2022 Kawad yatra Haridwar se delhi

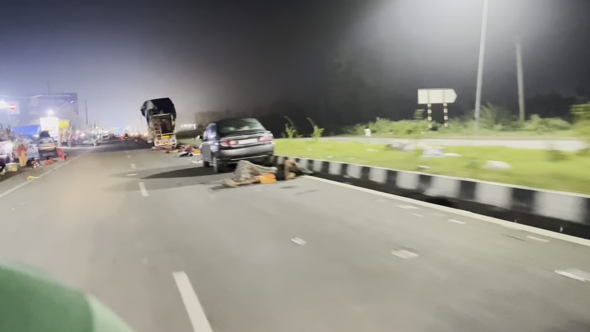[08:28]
बोले की भक्ति में आए यहाँ पर, ये रोड पे सो रहे हैं, पन्नी बिछा के, कंबल बिछा के, चादर बिछा के।
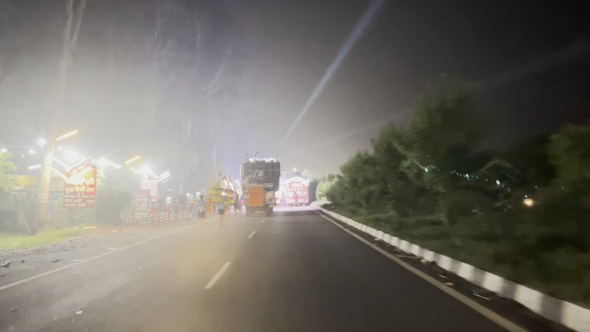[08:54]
बड़ी सुंदर कांवर लग रही है, लाइटिंग वाइटिंग बड़ी सुंदर लग रही है।